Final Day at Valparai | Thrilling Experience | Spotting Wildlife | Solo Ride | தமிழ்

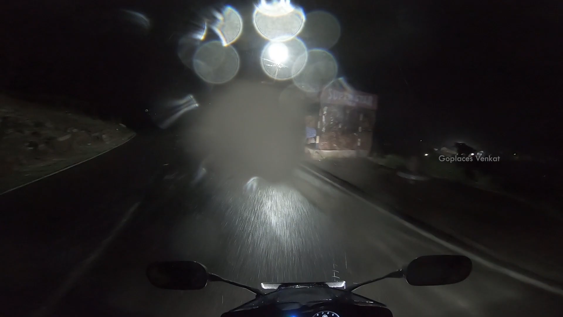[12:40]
ஸோ சரியான மழை. என்கிட்ட வந்து ரெயினிங் கியர்ஸ்லாம் இருந்துச்சு, ரெயின் ஃபேண்டன், ரெயின் டாப்ஸும் இருந்துச்சு.